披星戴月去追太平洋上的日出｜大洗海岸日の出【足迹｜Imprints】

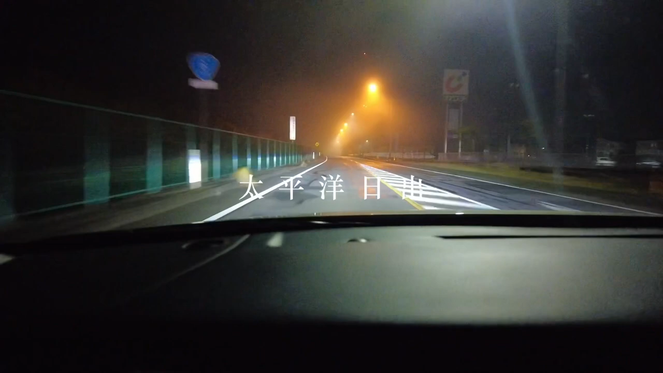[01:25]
与点点栏目但贵州的雾比这个还要大
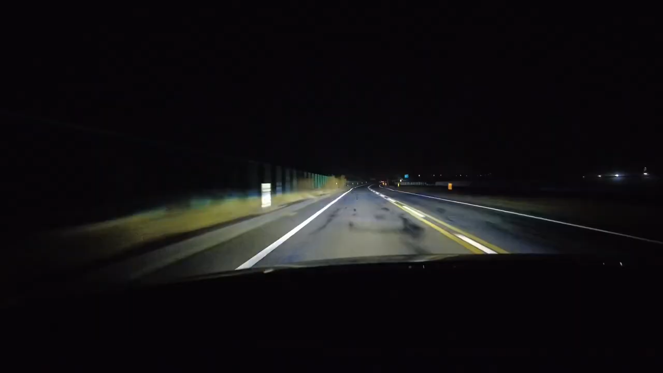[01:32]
我们朝着太平洋的方向一直开漆黑的天空逐渐变亮从深蓝色过渡到浅蓝色粉红色又好像是橙色或者是黄色破晓时分的天空就是如此神秘而美丽